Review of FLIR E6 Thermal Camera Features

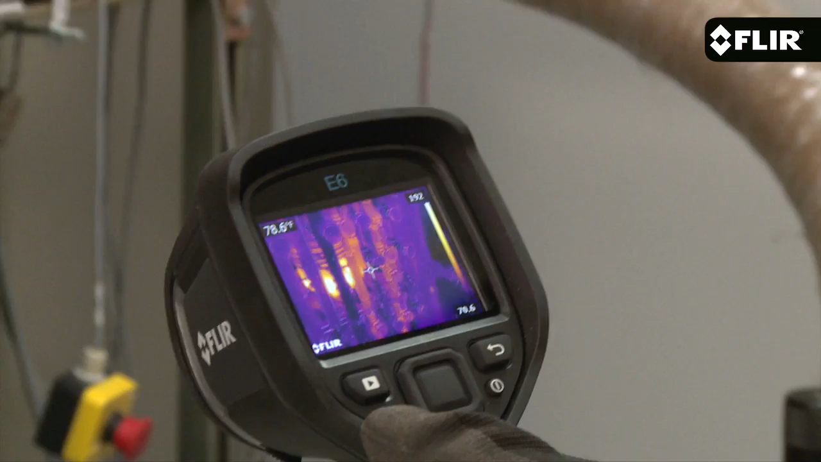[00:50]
Quickly thumb through settings and parameters,
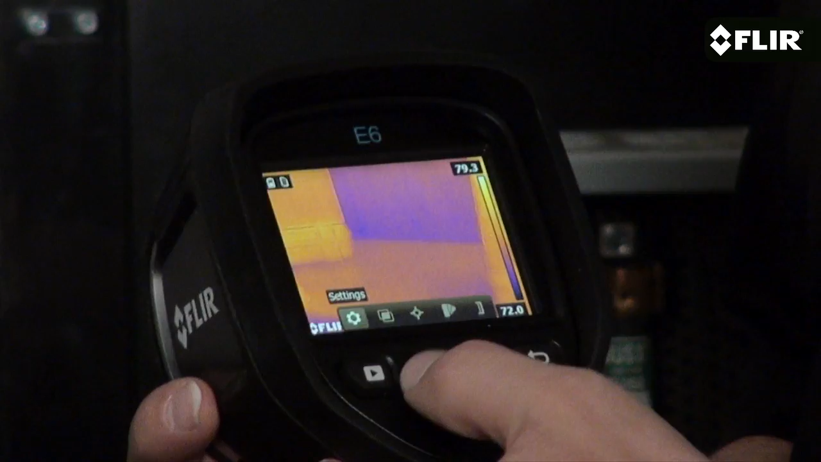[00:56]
pick the best color palette, review
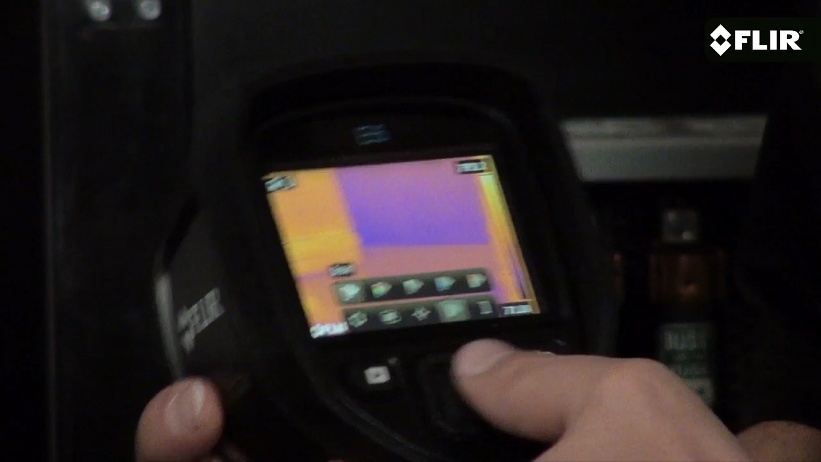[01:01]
stored images,
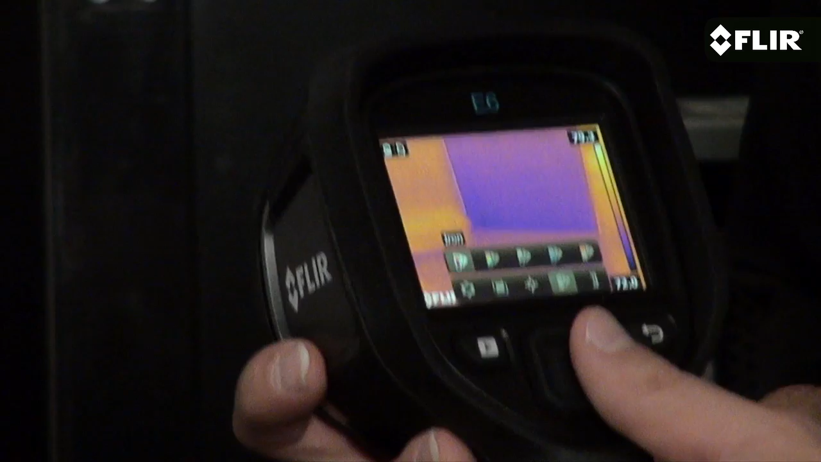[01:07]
and
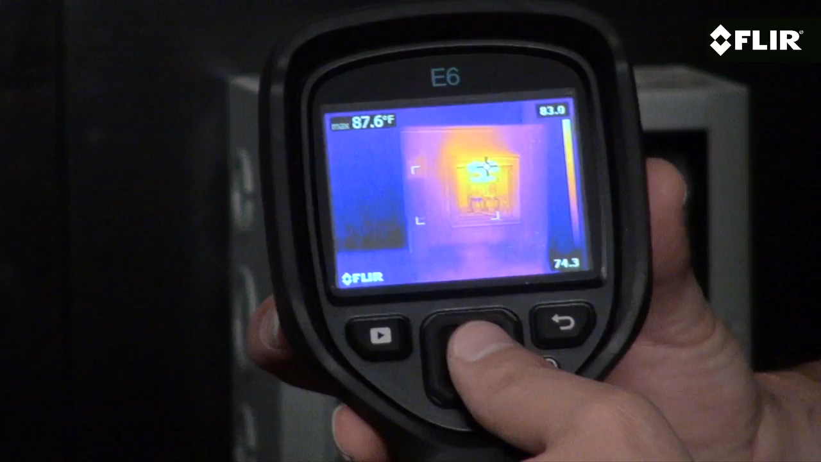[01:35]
Or you can use the center spot measurement to accurately measure directly in the center of your screen.
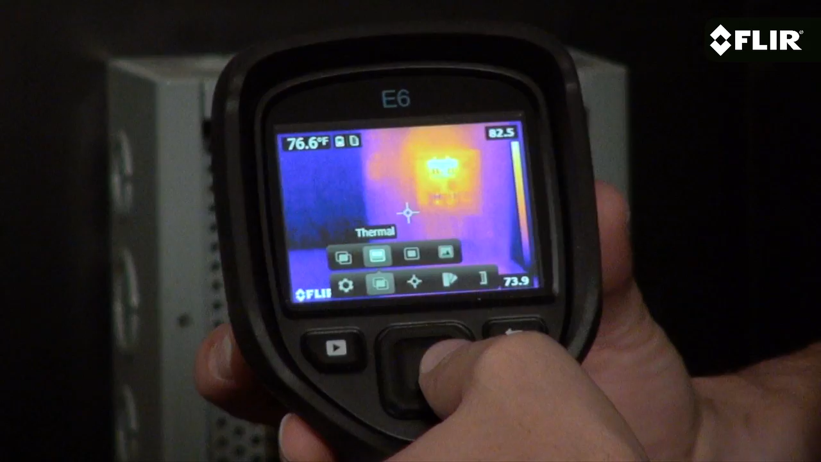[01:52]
On screen: spot 76.6°F
Choose thermal only mode, the visible image, picture in picture, or MSX that enhances the thermal image with the visible details you need.
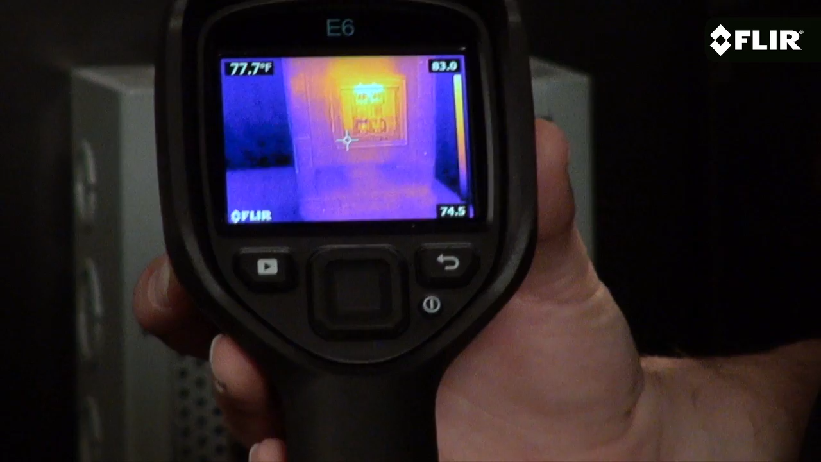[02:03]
On screen: spot 77.7°F
Like all E-Series models, the E6 comes with our FLIR Tools reporting software that you can use on your PC or your Mac. And our exclusive FLIR 2.510 warranty that kicks in as soon as you register your camera.